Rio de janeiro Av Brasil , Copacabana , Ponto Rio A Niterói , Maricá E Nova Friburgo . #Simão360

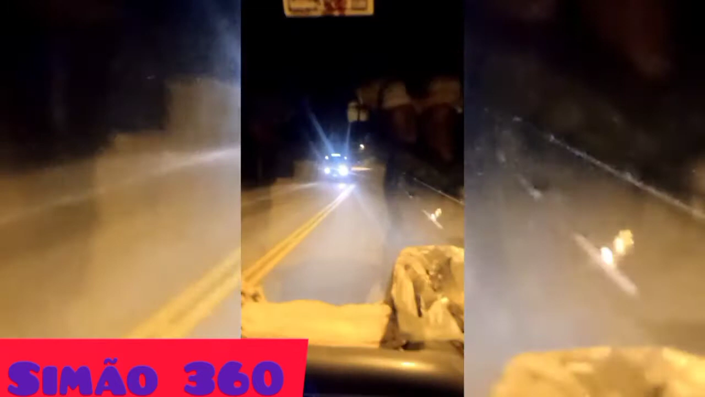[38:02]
Uhum. Tamo alto, subimos a serra. Tá fresquinho agora. Uma reportada à frente. É por aqui, ó. Por aí, ó. Aumentou a velocidade, 60. É. O que? Ajustado criminoso lá? Porque... Após o blitz, não sei o que, lá, lá, lá. Já passou o radar, hein? Terra abençoada, Nova Friburgo. Quando é placa marrom, que é histórico, né?
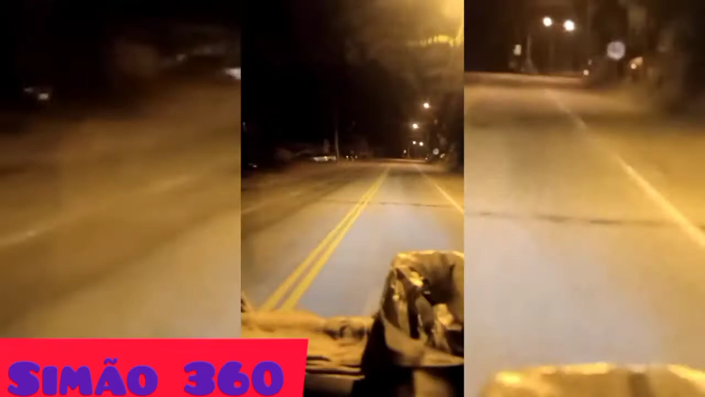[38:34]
Tem uma 10 km. Ciclo local, turístico. Perímetro urbano. Nova Friburgo, capital da moda íntima. Olha, mano. Minha mulher gostaria de ter vindo aqui, mano. Comprou uns kits aí, né? Geralmente ninguém. Era pra revender lá, né?
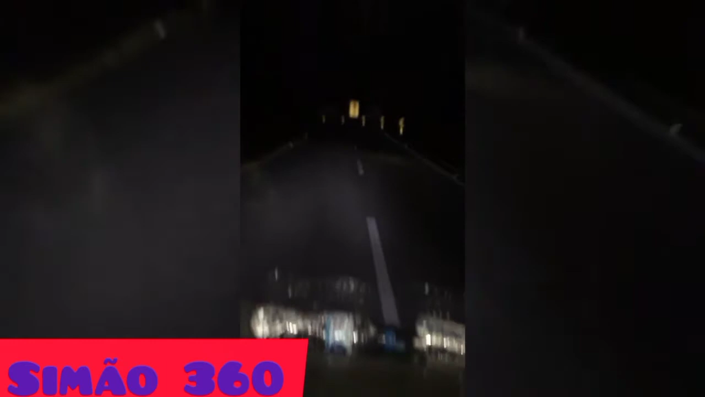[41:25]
É. Deve estar problema. Cadê o radar? 40, assim.
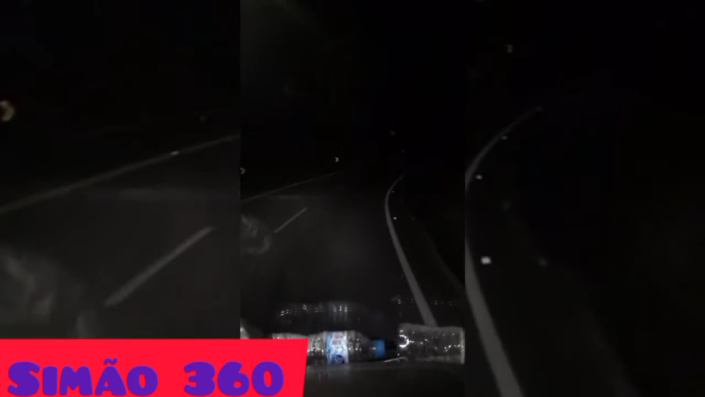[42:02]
Vamos lá, rodovia. Vamos desligar o flash. Assim é melhor, ó. Subindo pra Nova Friburgo. Nova Friburgo, tomamos um banho ali em Cachoeira do Macaco. Então o cara na pista aí, cuidado, hein, mano.